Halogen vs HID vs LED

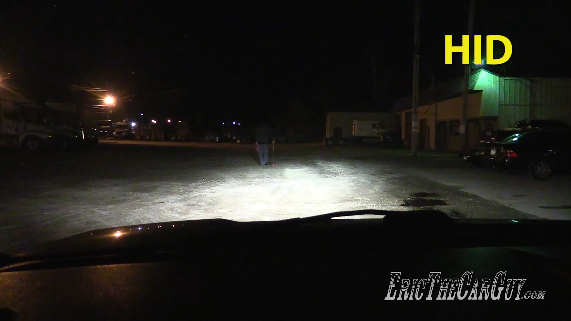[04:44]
Really? Really, that's as far as just making it on the ground. Huh. That's less than halogen. How weird.
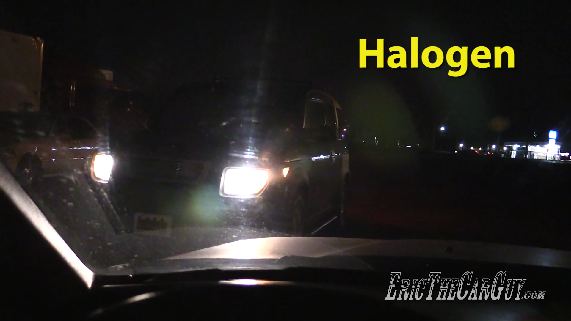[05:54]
So maybe a little farther back. It actually seemed brighter farther back. And right about here seems to be the place. Alright, I'm going to take a light reading now. So it's extremely difficult to hold the camera and take the light reading at the same time.
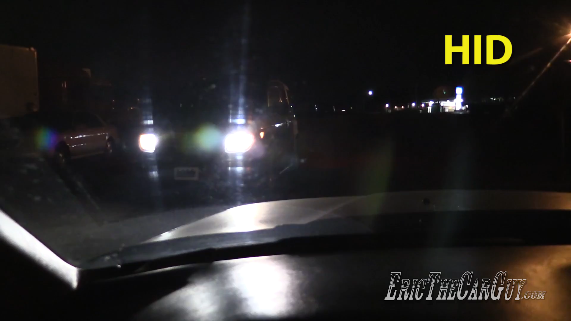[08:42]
Right about here seems to be where things are brightest with the HIDs.